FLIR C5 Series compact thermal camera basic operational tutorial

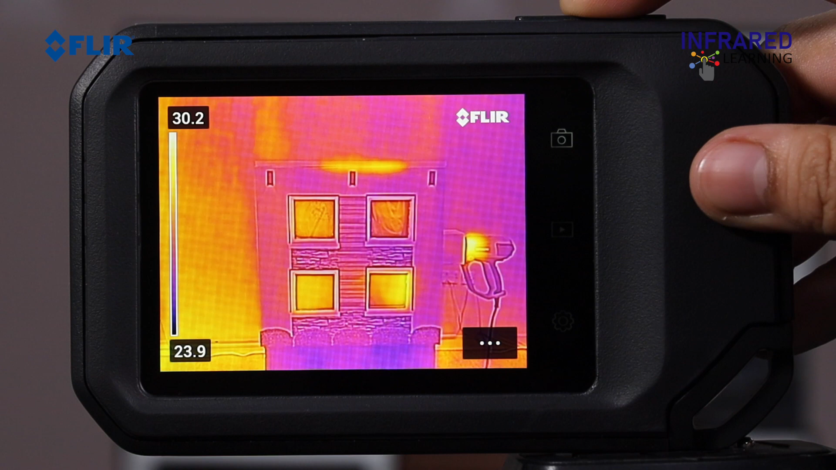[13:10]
See to it to continue to be still while doing so. Any abrupt or excessive motion throughout conserving might obscure the digital or thermal image as they are captured at the same time.
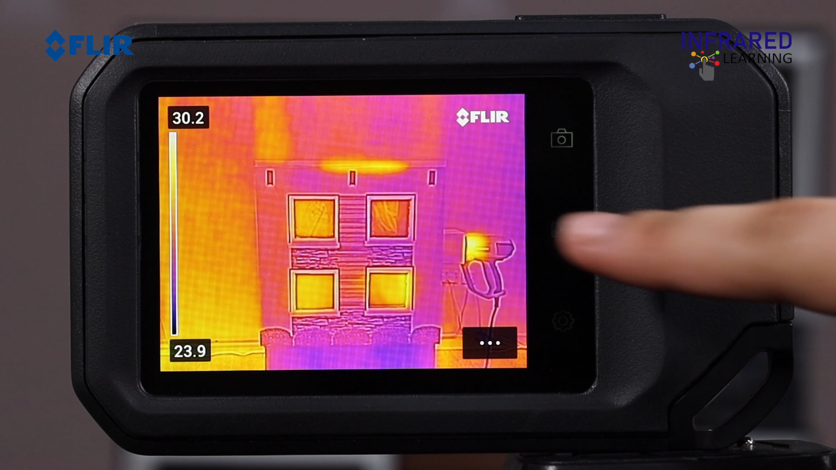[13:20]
Press the playback button situated right here to the right of the screen to see your thermal images. Touch the gallery folder to open up a thumbnail view where you can browse through all your safe images.
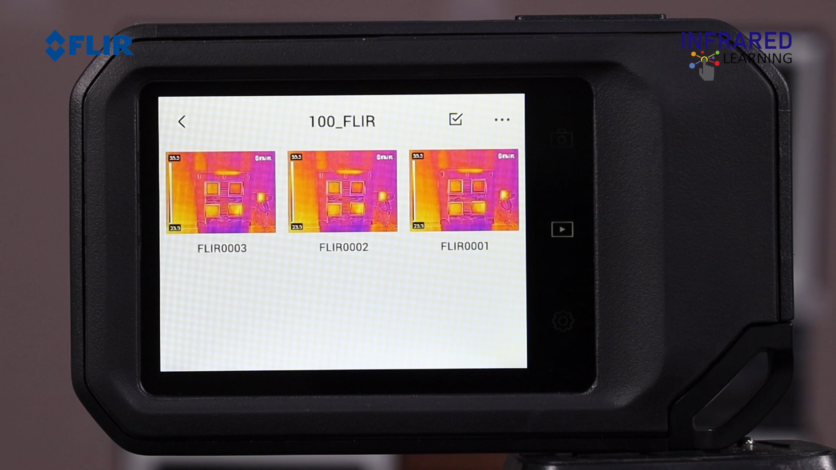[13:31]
The C5 likewise offers the capability to see, modify, and manage safe photos.
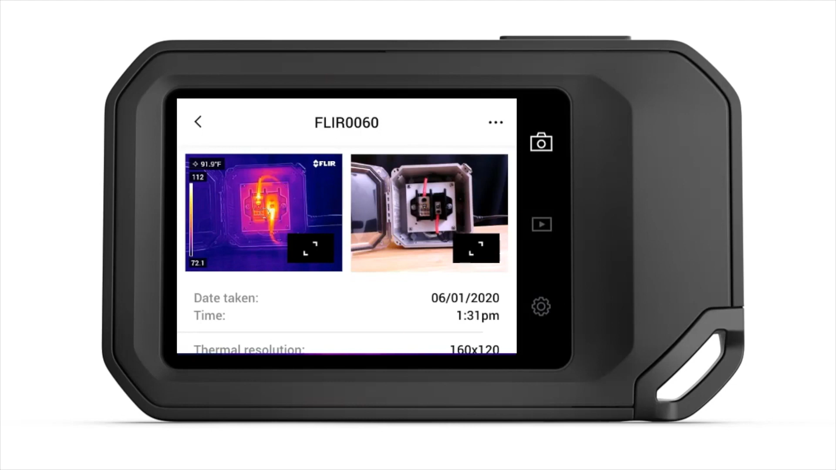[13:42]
First, you can broaden both the thermal and also aesthetic images by clicking
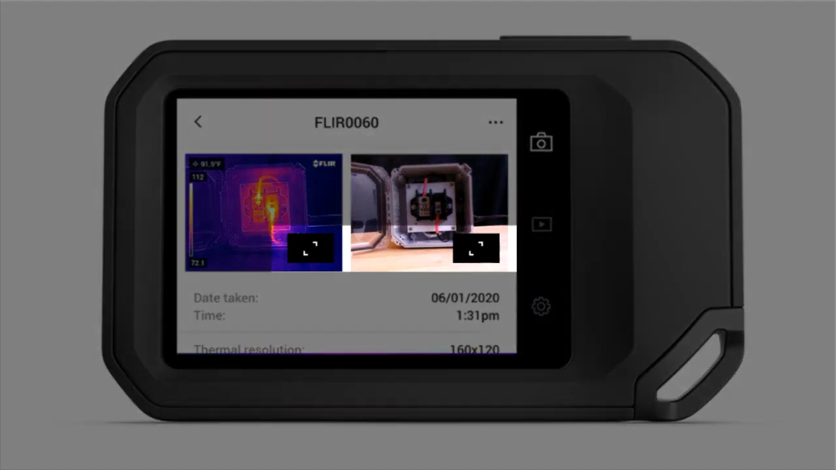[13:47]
the arrowhead icon in the lower edge of each photo.
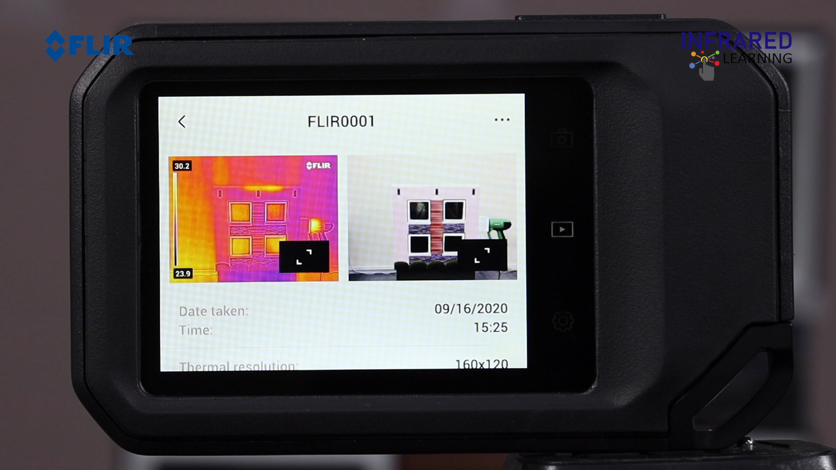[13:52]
The menu switch, located at the top right corner of the display, supplies numerous extra alternatives.
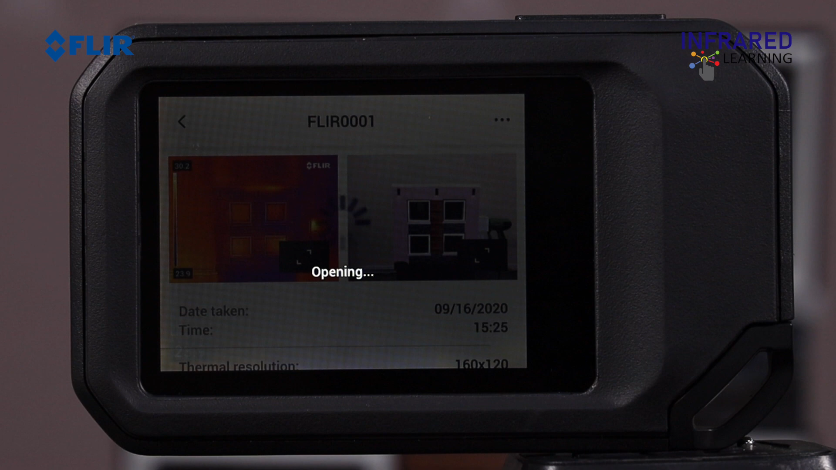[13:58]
You can upload your saved image to the cloud, edit the image,
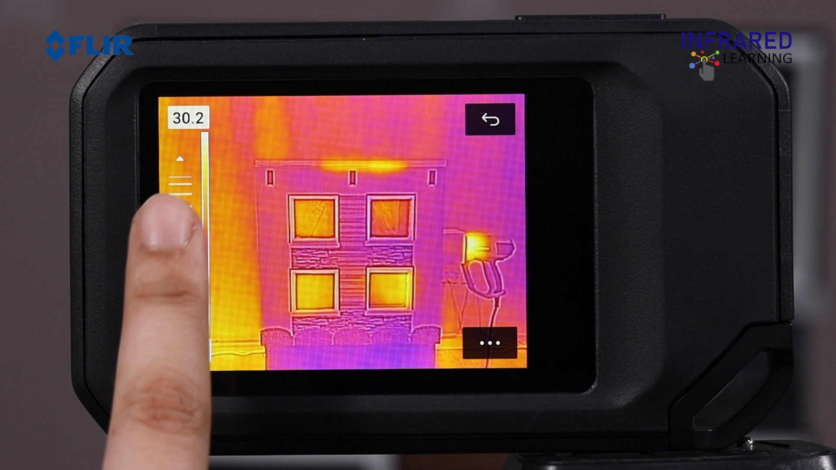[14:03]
and you can adjust things such as span and level, change the measurement tools, or pick a different color palette.
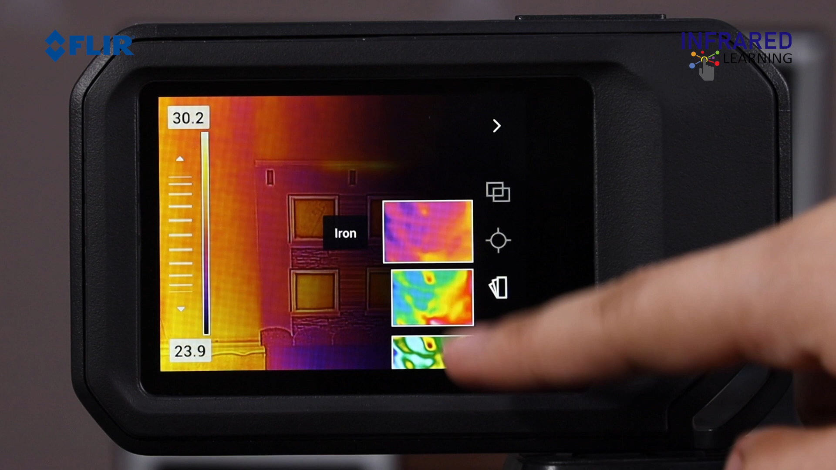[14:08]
Move it to another destination folder to better organize your data.